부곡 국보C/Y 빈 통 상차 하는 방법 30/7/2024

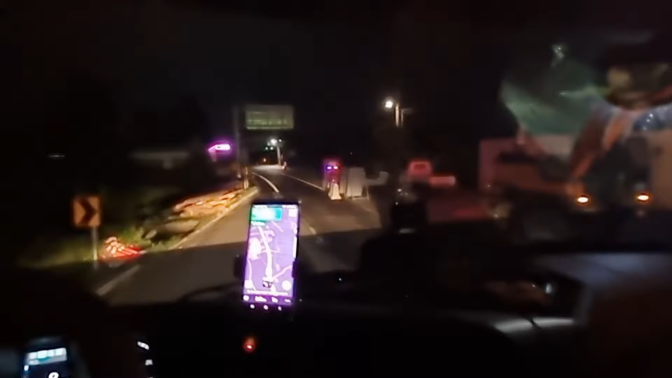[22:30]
대감 쪽에서 들어오면 요 반, 이 길 반대편에서 들어오거든요.
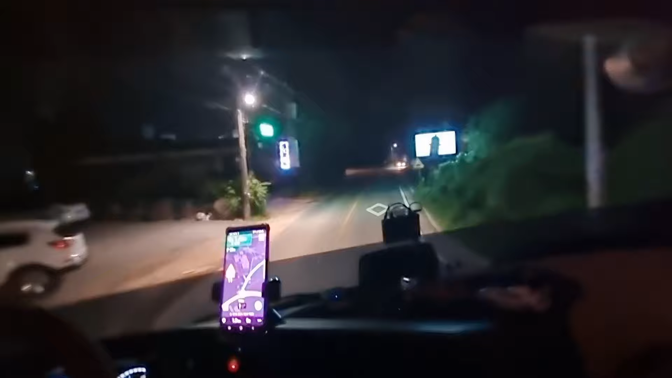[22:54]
여기서 좌회전입니다. 덕평 IC에서 내리면 저 반대편에서 오거든요. 여기서 좌회전 하자 말자 우회전.
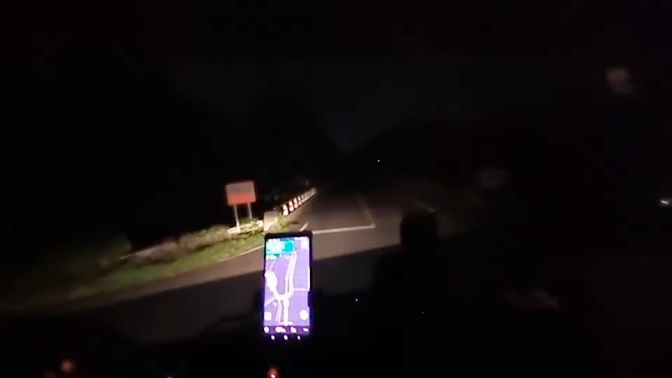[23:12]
바짝 붙여야 돼요. 여기 다리가 좁아갖고 5축이 걸려요.
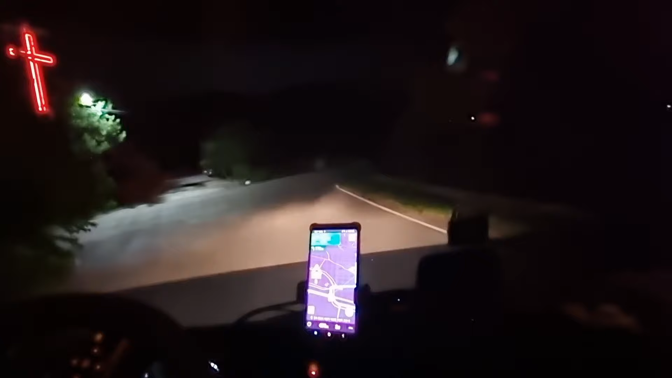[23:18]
좌측으로 바짝 붙여서 돌아야 돼요. 저 우측으로 다리를 지금 건너가야 돼요.